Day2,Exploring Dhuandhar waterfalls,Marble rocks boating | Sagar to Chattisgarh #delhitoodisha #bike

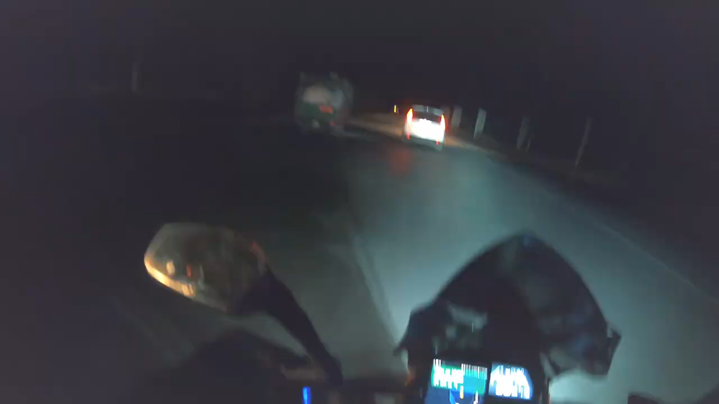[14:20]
तो गाइस अभी बेमित्रा कोई सिटी आई है, और ये रेड लाइट पे खड़े हैं, वहाँ पे चौक है, ये घंटाघर, ये घड़ी लगी हुई है यहाँ पे,
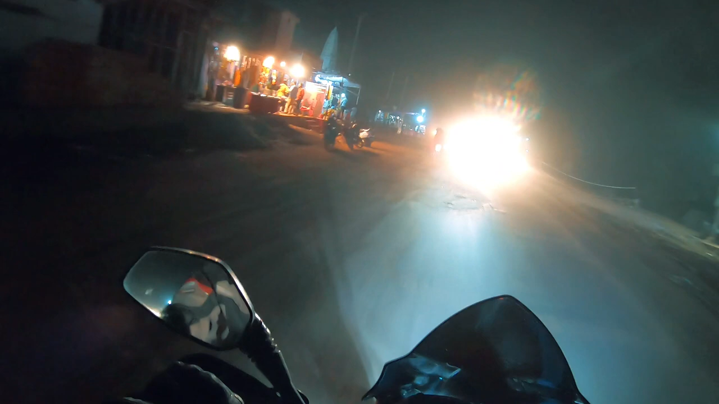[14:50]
ये पैच तो बहुत ही ख़राब है, अगर ऐसे चला तो भाई क्या होगा अपना। वैलेंटाइन डे आज तो। हैप्पी वैलेंटाइन डे दोस्तों आप सभी को।
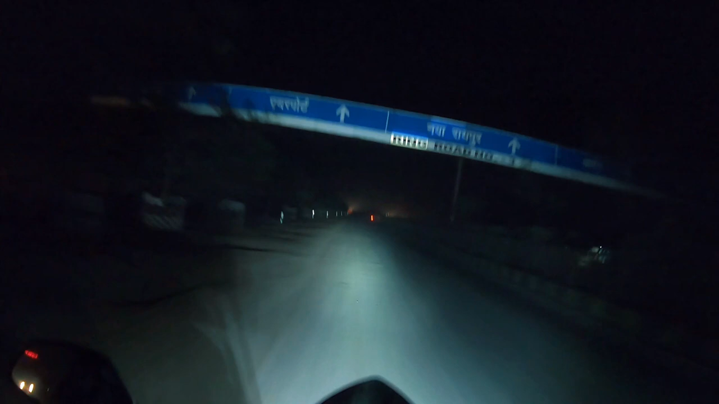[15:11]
और राइट हैंड पे रायपुर सिटी को हमने क्रॉस कर दिया है। अगर सिटी में जाना था तो अंदर को हमें राइट टर्न करके जाना पड़ता है,
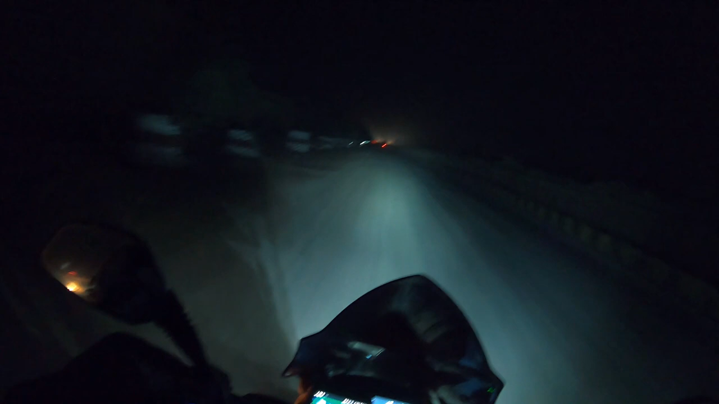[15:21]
तो हमने बाईपास कर दिया है रायपुर सिटी को, जो कि छत्तीसगढ़ की राजधानी है।